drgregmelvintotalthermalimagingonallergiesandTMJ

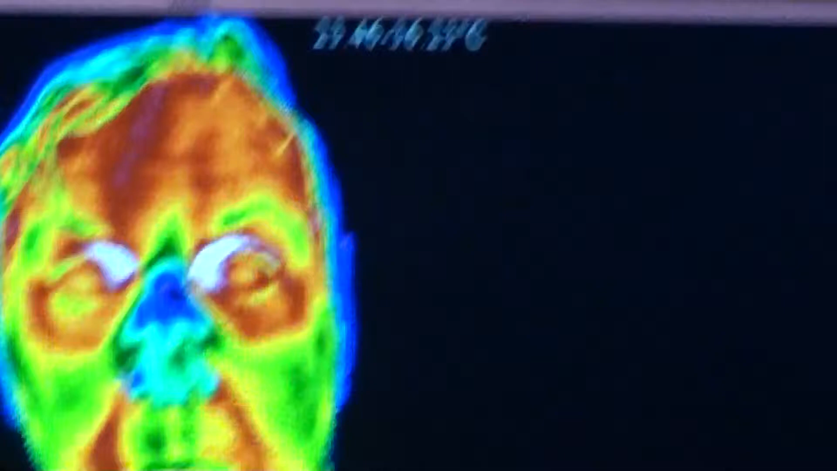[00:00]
This heat pattern around the eyes, around the nose and around the mouth, these are allergen or histamine related features and
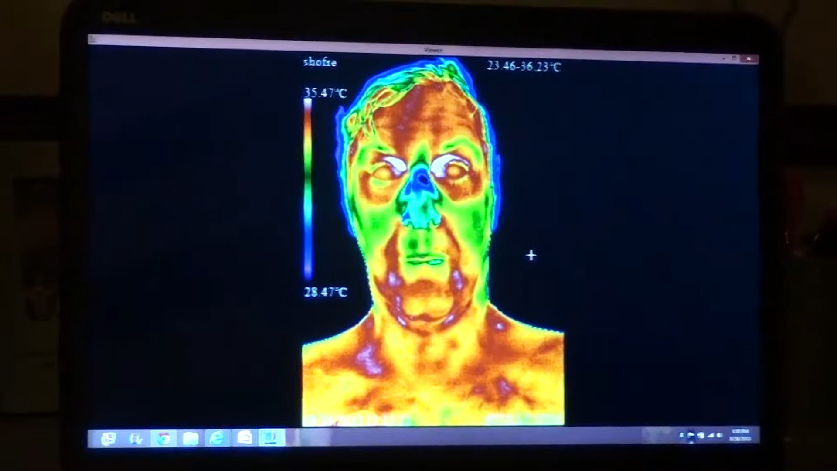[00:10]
On screen: scale top 35.47°C, scale bottom 28.47°C
the histamine reaction is directly related to workload to the liver. Now when the liver works better and has less waste to manage,
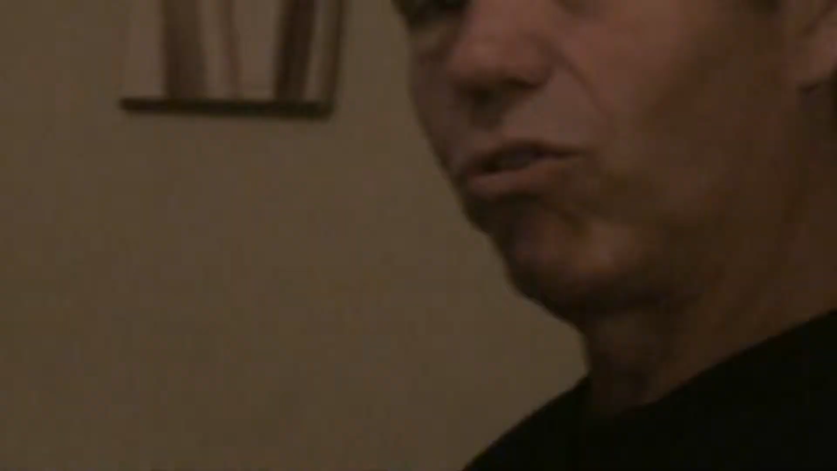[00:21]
then what happens is it does a better job on breaking down the proteins that are affecting the eye, which here it looks like they have a lot of inflammation around it.
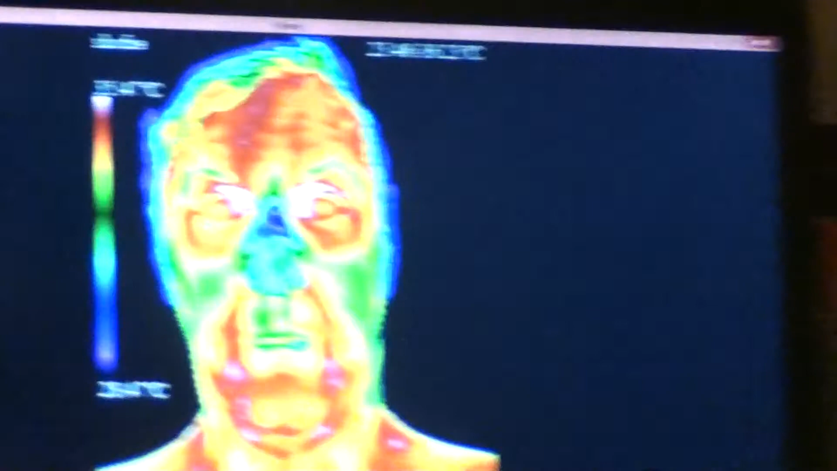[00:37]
Then you can see how well the air is getting through the nasal
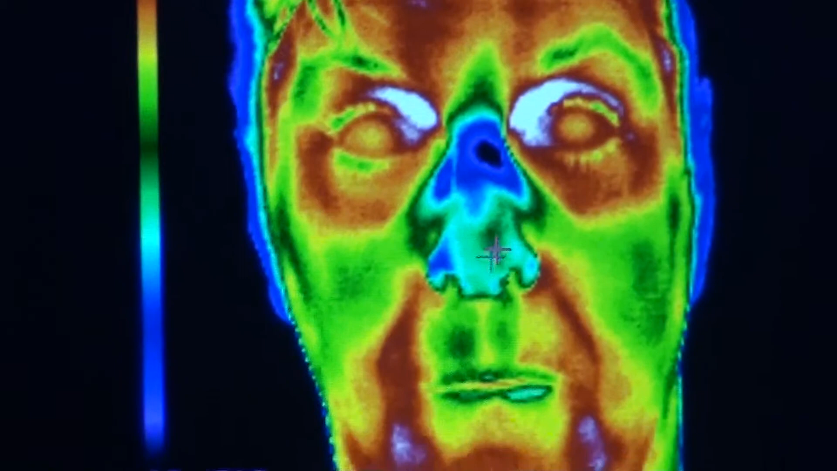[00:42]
passages and that you're breathing dominantly through the top two canals of the nose, so especially the top left one and a little bit of the right lower.
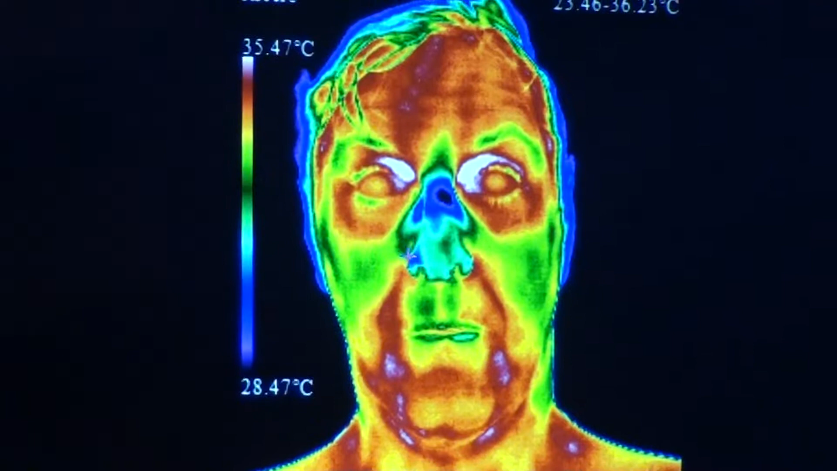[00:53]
On screen: scale top 35.47°C, scale bottom 28.47°C
And so these particular features are very easy to see,
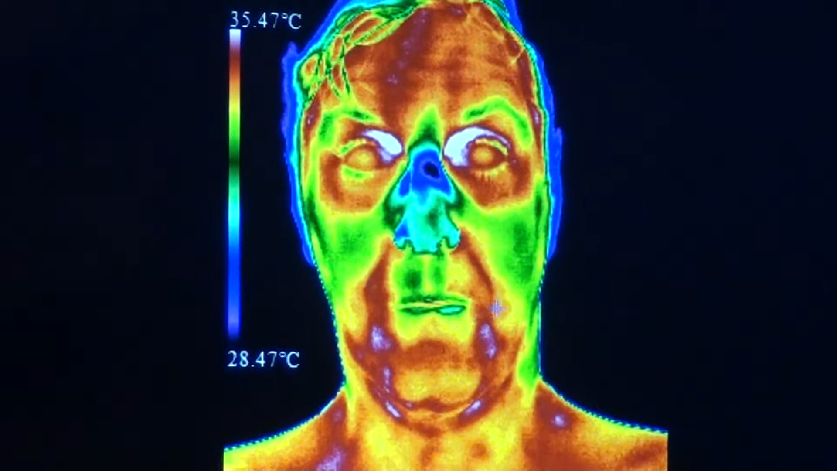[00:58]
On screen: scale top 35.47°C, scale bottom 28.47°C
there is some periodontal gum related inflammatory features.
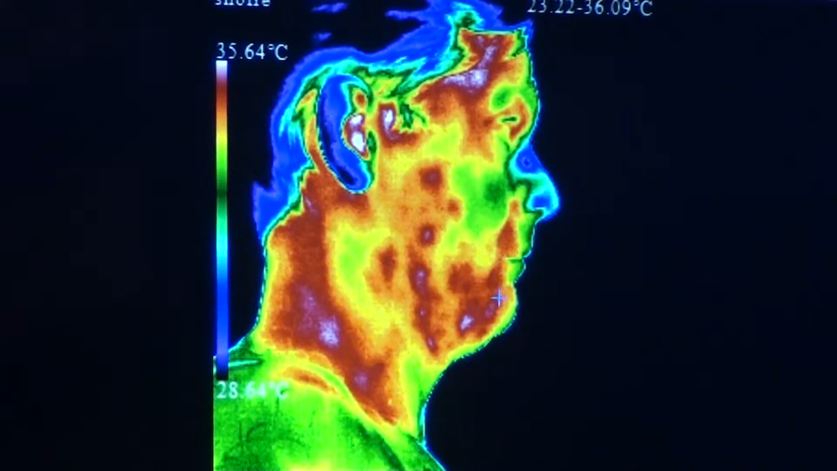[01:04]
On screen: scale top 35.64°C
Also you can see with that inflammatory features that the lymph nodes are becoming active under the jawline. You can see a little bit of clenching related to the TMJ
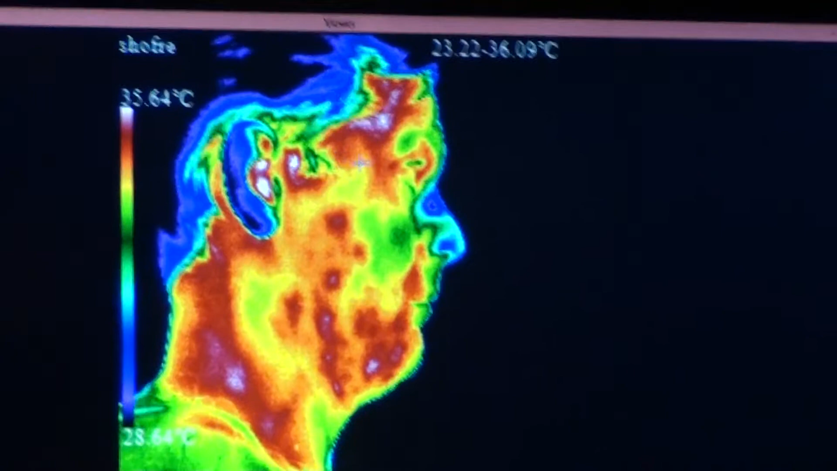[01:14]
On screen: scale top 35.64°C
joint going on here.
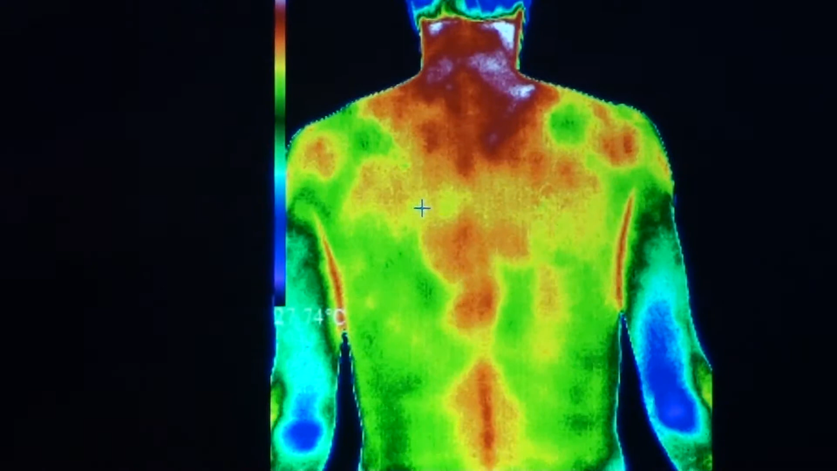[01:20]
There is the other side, similar features again the TMJ joint. Now we used to think it was the masseter muscle was too
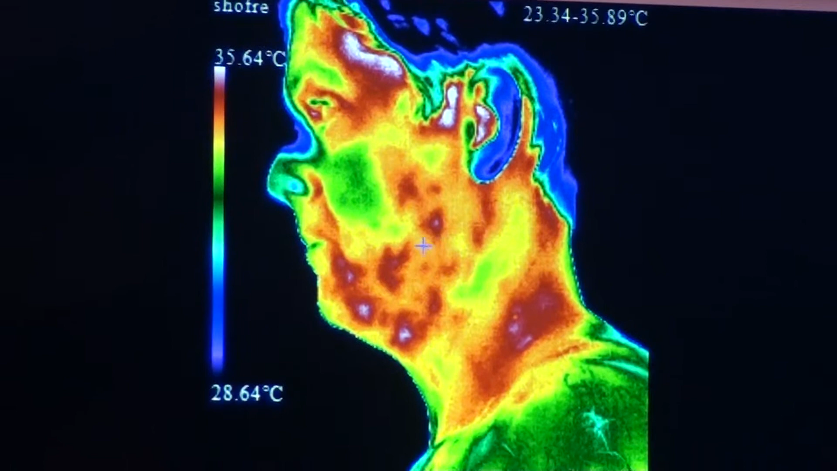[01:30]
On screen: scale top 35.64°C, scale bottom 28.64°C
tight but we found then that it has to do with more of the temporalis muscle not relaxing properly. So please do a few questions. Thank you. Thank you. Thank you.